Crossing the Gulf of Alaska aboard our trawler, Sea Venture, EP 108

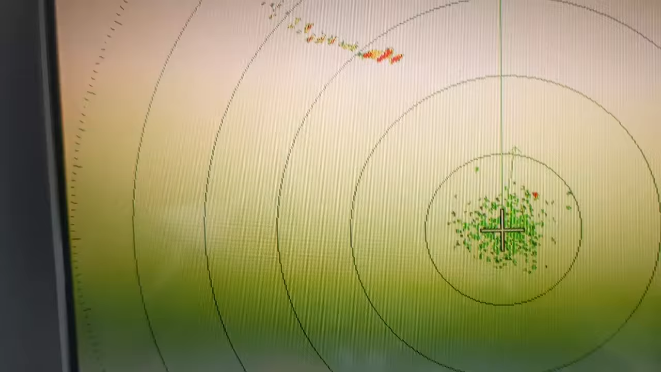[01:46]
Here's the fish boat pretty close to us. And there's the container ship and there's the point. And this is 12 miles. So three, six, eight or so miles to the point.
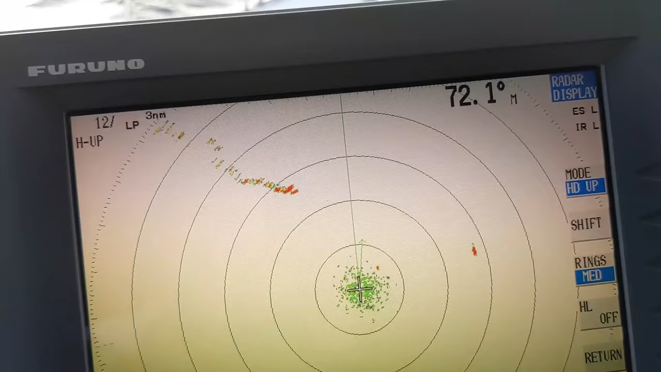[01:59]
And the fishing boat is within two miles. And here we are on the chart.